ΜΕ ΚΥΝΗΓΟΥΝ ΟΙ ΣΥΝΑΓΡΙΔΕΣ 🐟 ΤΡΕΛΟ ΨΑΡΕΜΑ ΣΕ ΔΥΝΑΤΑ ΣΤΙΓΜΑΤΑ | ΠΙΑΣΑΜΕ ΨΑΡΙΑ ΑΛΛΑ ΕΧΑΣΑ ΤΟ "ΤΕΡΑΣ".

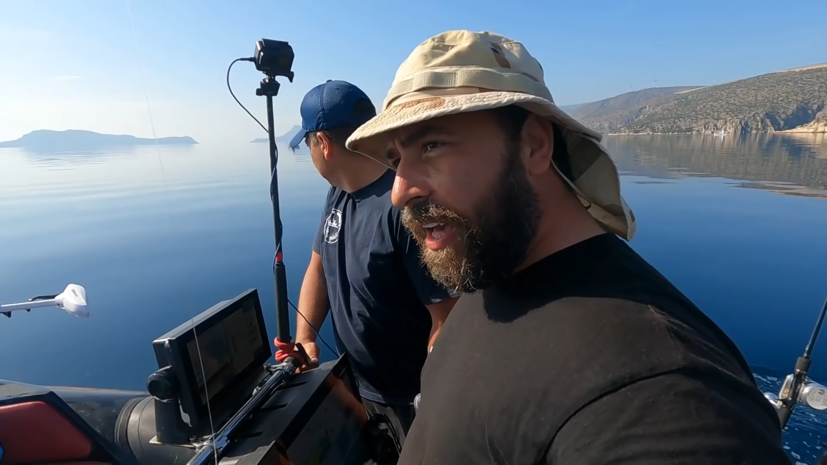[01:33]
Θα ψάξουμε και τα σημεία τα οποία έχουμε περάσει και λόγω της καλής ημέρας θα κάνουμε και χαρτογράφηση σε κάποια άλλα πιθανά σημεία, να εξηγήσει και πού δουλεύει εκεί το θέμα στην χαρτογράφηση, γιατί ούτως ή άλλως ευνοεί να κάνουμε χαρτογράφηση.
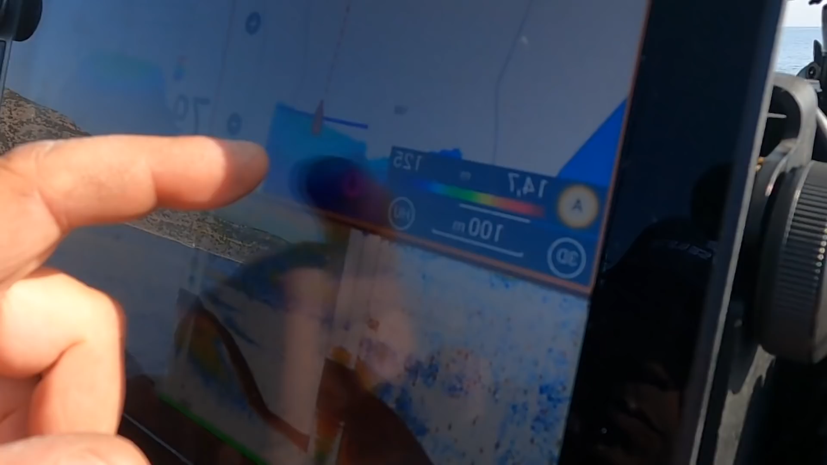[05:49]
Χαρτογραφούμε όλη την περιοχή. Αυτή η μπλε γραμμή είναι το εύρος της χαρτογράφησης,
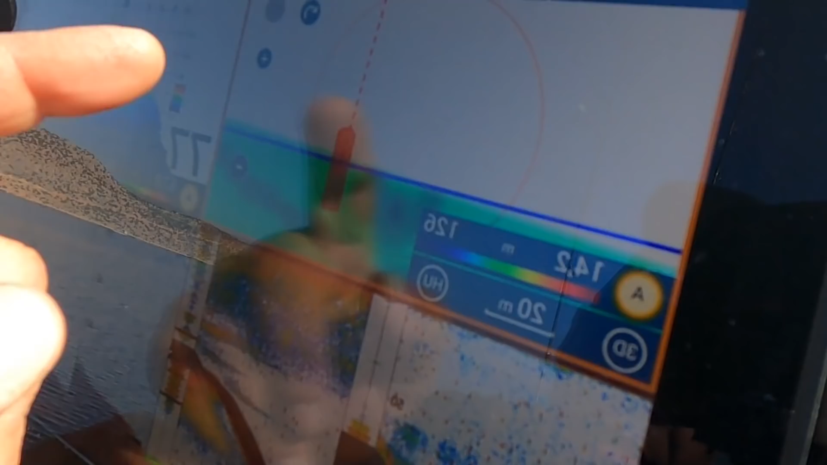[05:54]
δηλαδή πόσο κάνουμε χαρτογράφηση, ποιο είναι το κομμάτι που σκανάρουμε.
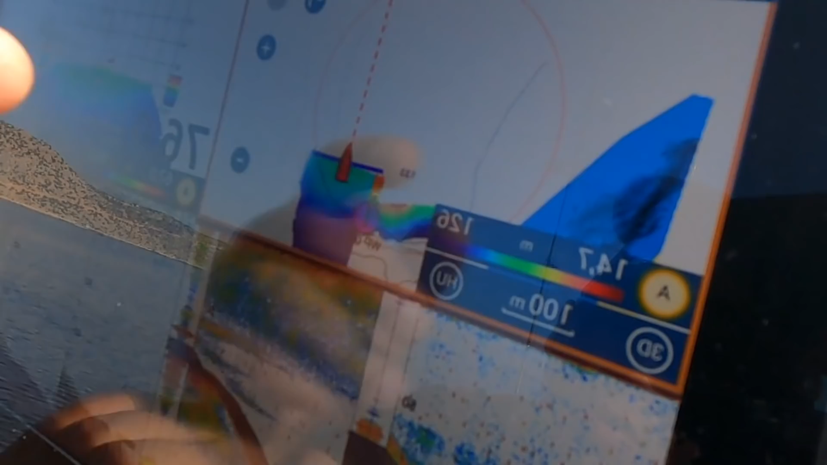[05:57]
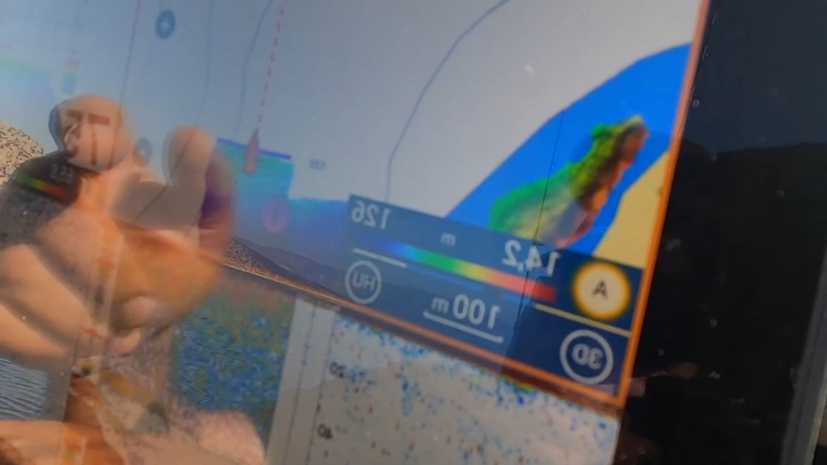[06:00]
Και τώρα έχουμε σε 75 μέτρα, σκανάρουμε περίπου 150 μέτρα. Ανεβαίνουμε το ύψομα και δημιουργούμε τα σκαλοπάτια της ισοβαθής,
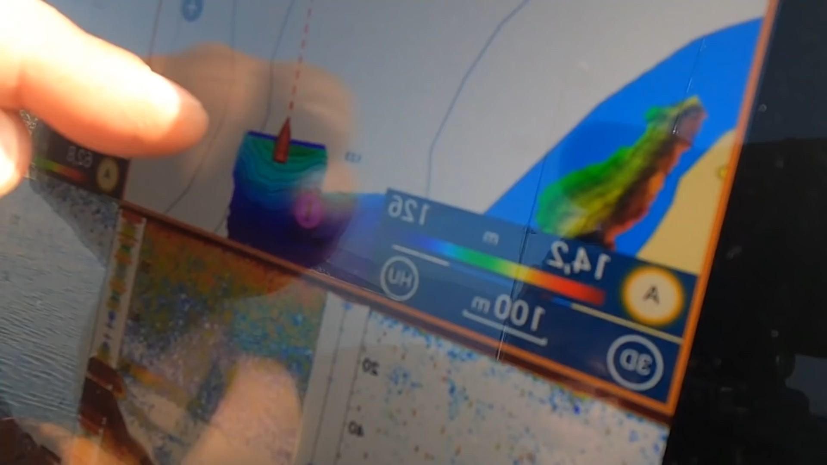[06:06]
δηλαδή τις υψομετρικές διαφορές. Τώρα, γιατί σκανάρουμε τόσο μεγάλο εύρος εμείς?
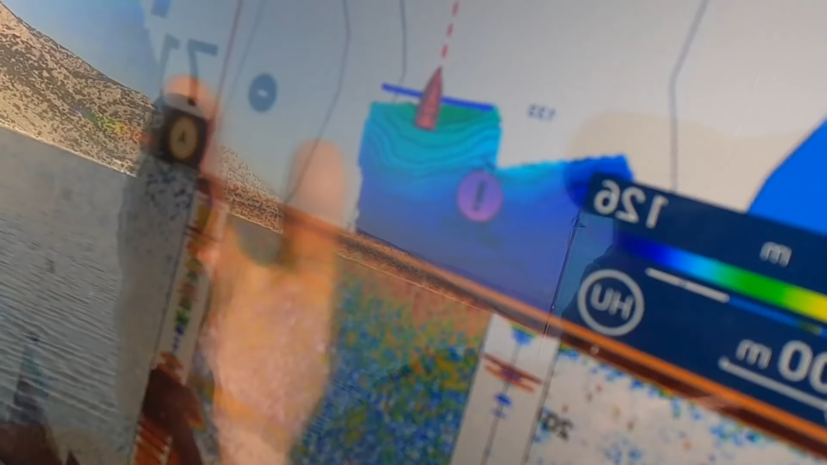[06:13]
Γιατί το συγκεκριμένο μάτι που έχει το DFF3D έχει 120 μοίρες άνοιγμα.
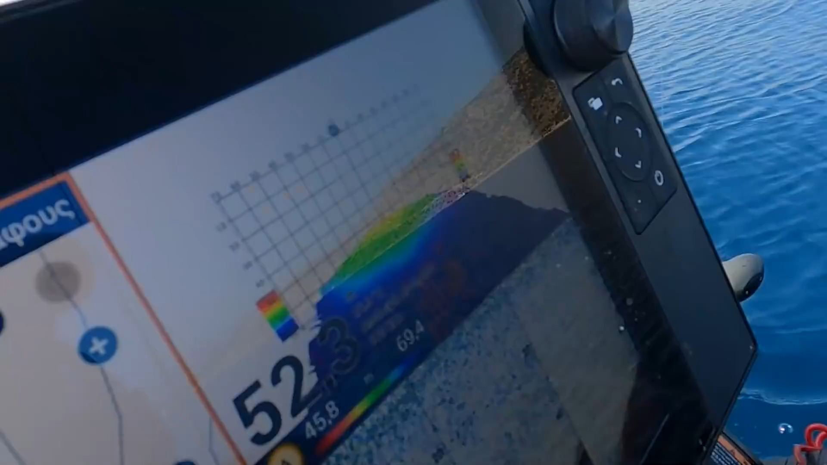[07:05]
Είμαστε από πάνω, βλέπουμε από πάνω, εδώ. Τέτοια είμαστε από πάνω από το ύψομα. Ακριβώς. Έφτασε 50 μέτρα. Είναι πολύ καλό το κεφάλι.
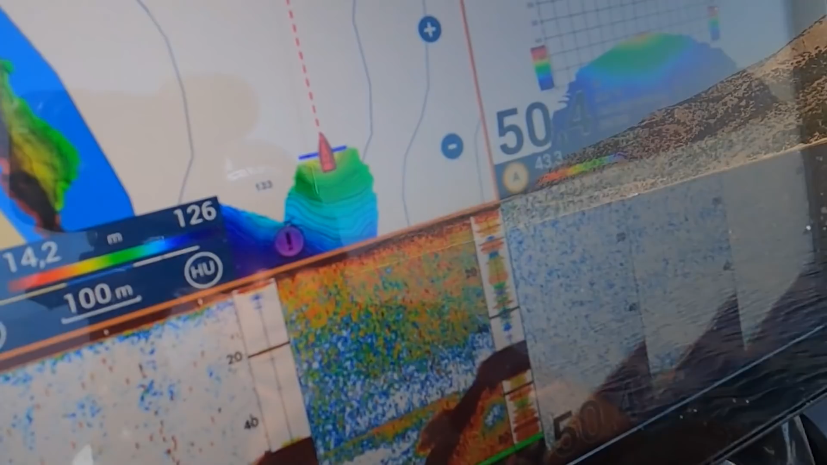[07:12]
Βλέπουμε εδώ ότι στα κατεβάσματα υπάρχει και ζωή.
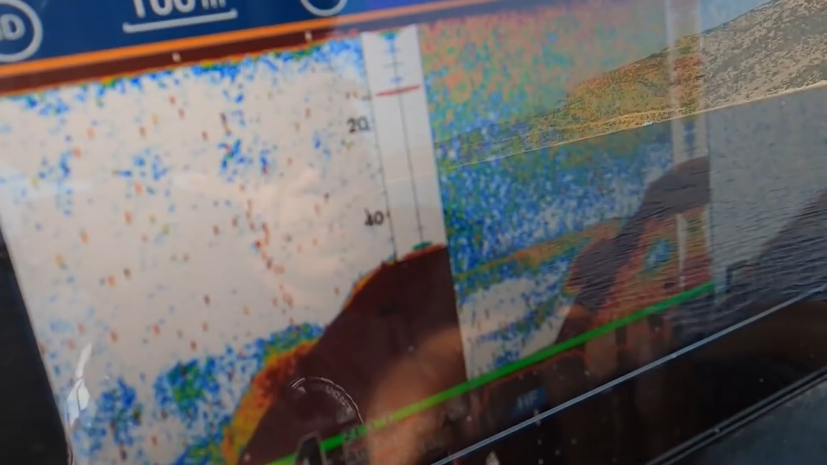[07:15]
Όπως έδινε και εδώ τα ψάρια. Να τα ψάρια που περάσαμε στο κατέβασμά του. Και είναι ένα πολύ καλό κομμάτι για να το σκανάρουμε.
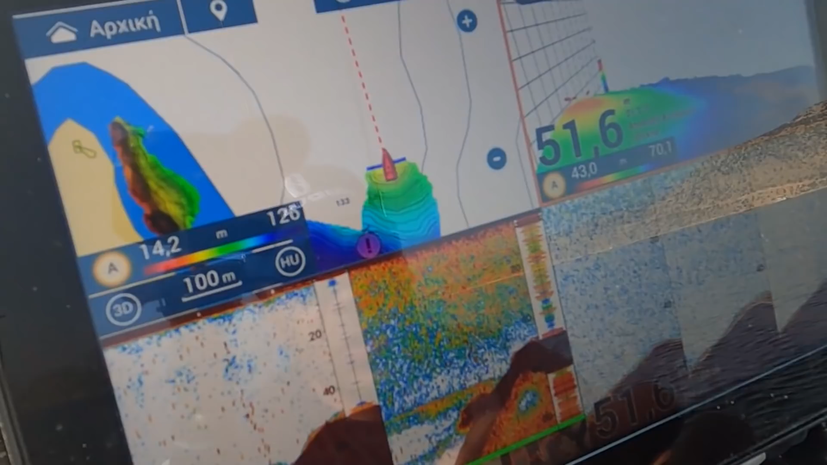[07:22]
Κοίταξε να δεις τώρα πώς έχει μπουκώσει, δηλαδή πριν ήμασταν σε 140.
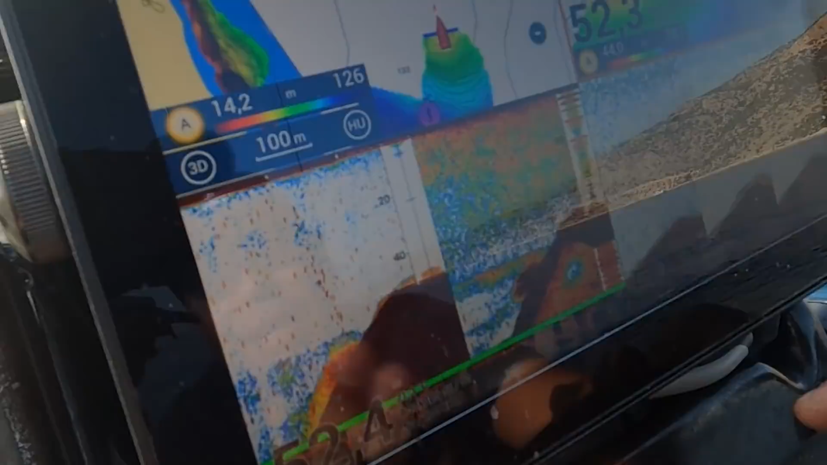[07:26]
Κοίτα, βλέπουμε το ψάρι και τώρα είμαστε σε φάση που λέμε για το βυθό. Εν τω μεταξύ είναι πέμπτη φορά που έρχεται.